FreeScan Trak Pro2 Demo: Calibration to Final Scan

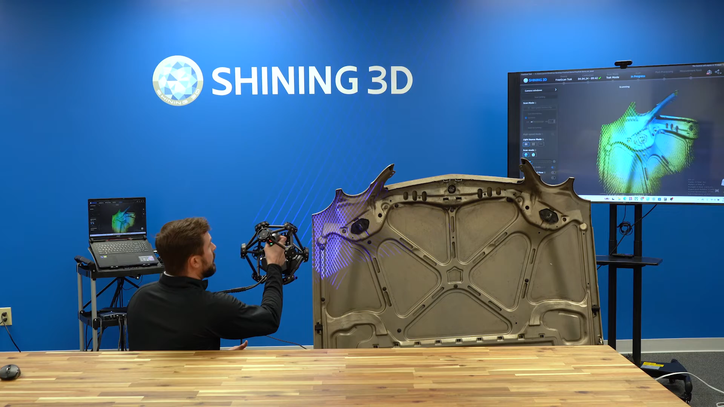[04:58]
at an accuracy of 23 microns another thing to point out is with the tracker so right now we're pretty close to it but
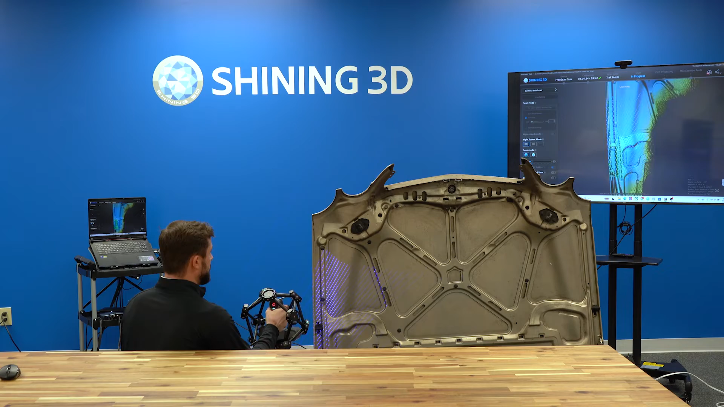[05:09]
the track can be up to 5 meters away in order to still capture data so to give an example to get
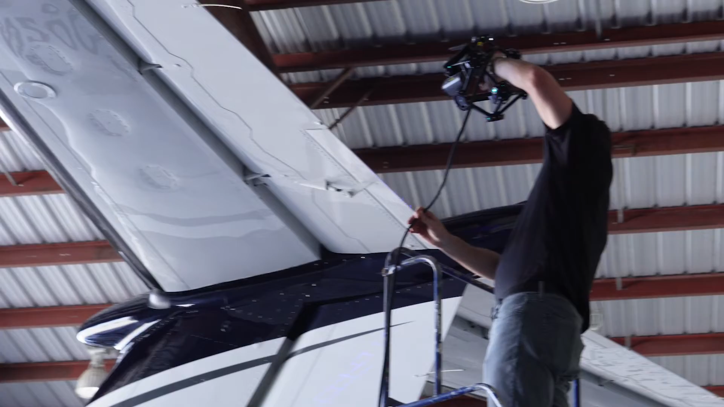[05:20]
the top of an elevator on an airplane you are able to still have this on the ground and then still
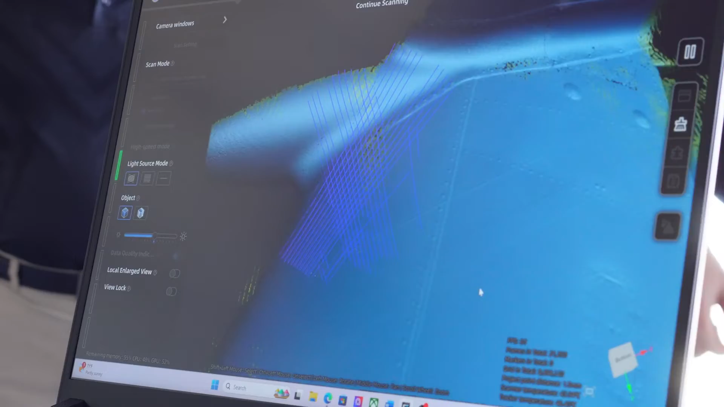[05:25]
capture the data getting all those crevices as much as we can in this first pass
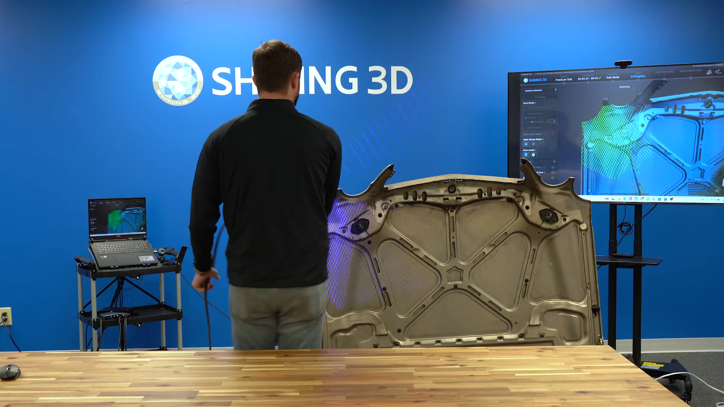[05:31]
like I said capturing 3 million points per second at an accuracy of 23 microns
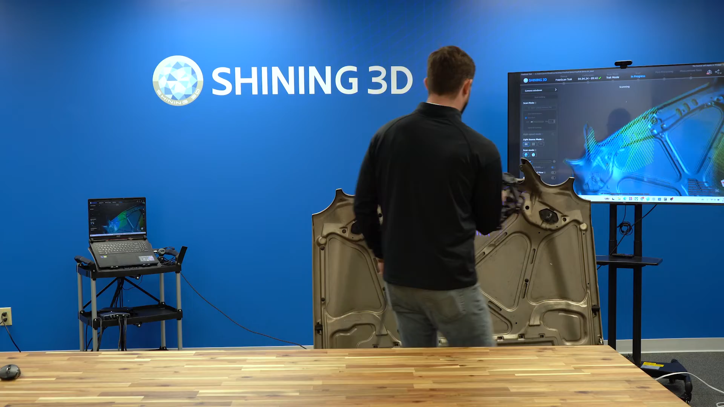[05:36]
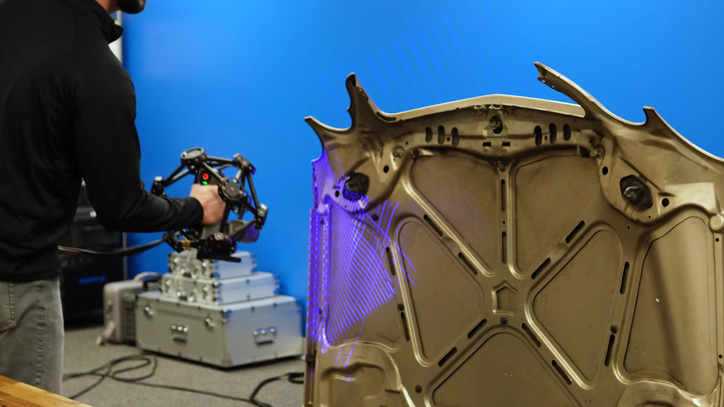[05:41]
and as you notice no markers on the object right so this is what is going to be used as the reference to be able to stitch
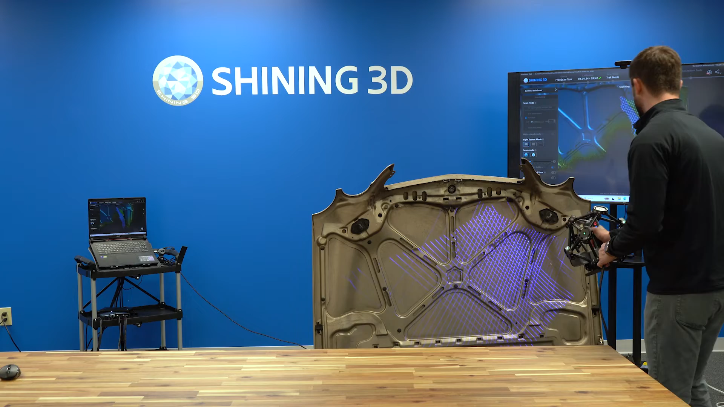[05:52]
everything together it's still projecting those laser lines going to the object bouncing back and then using these as reference with the tracker so that data can stitch it together
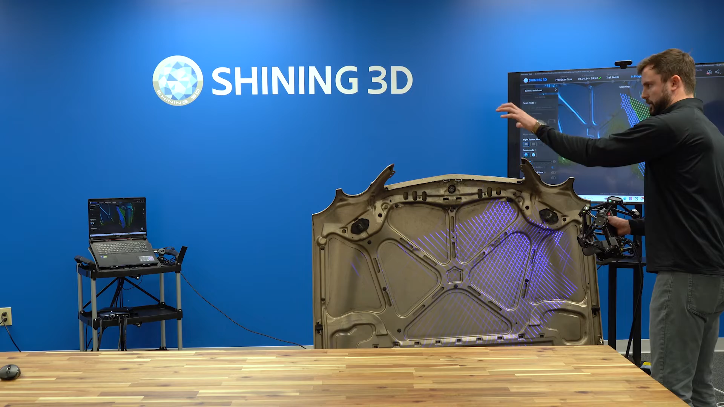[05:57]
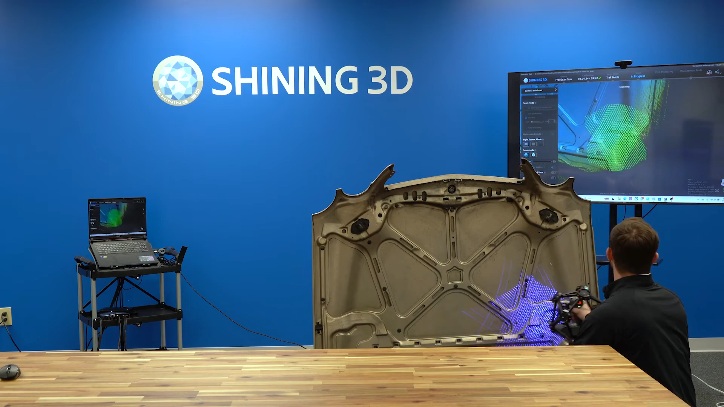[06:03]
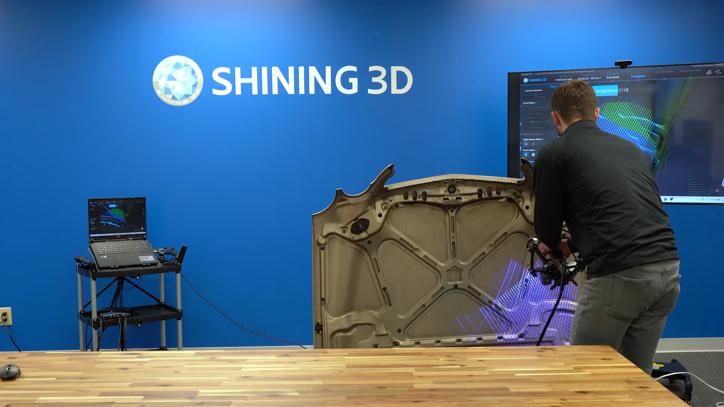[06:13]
as you see I am actually changing the brightness as I am going that can be done directly on the scanner itself
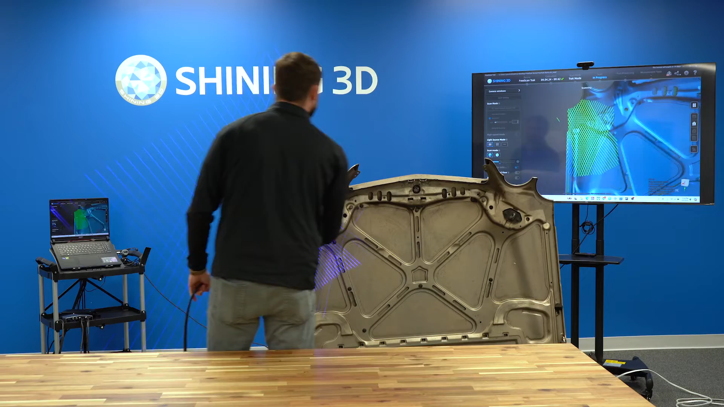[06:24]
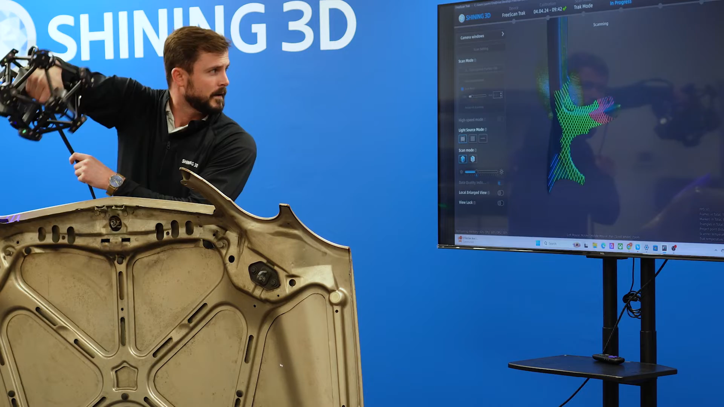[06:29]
as you can see on the software with the green the red and the blue that is just going to be your distance indicator right too close
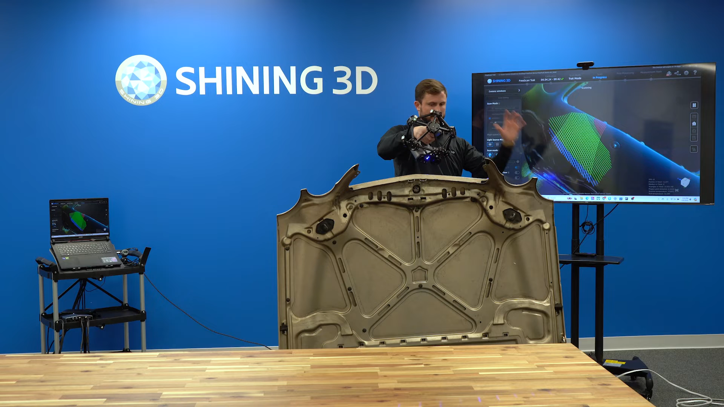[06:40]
it's going to be red perfect distance is going to be green too far it's even those blue lines you can have the ability